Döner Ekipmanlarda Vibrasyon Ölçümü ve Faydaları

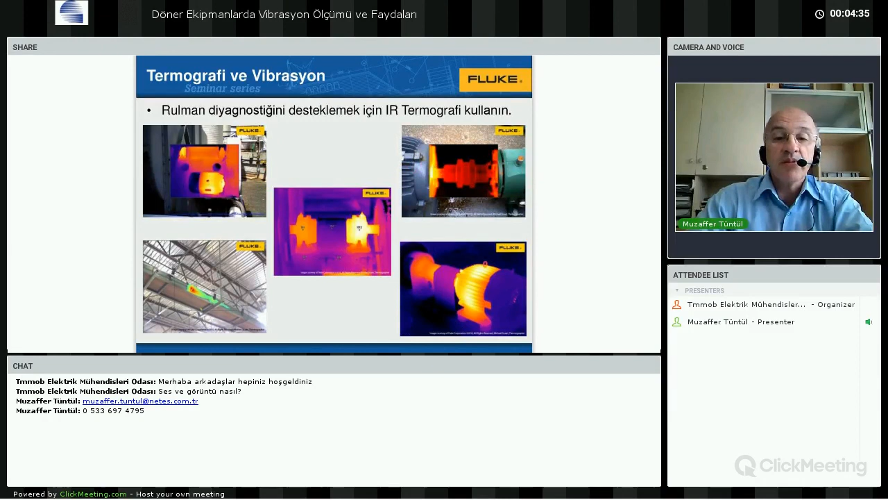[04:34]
Yani motor fazla ısınmış, dönen ekipman ısınmış, kaprinde bir probleme olduğunu da veya yataklarda bir sorun olduğunu da termal kamera ile algılama imkanınız mevcut arkadaşlar.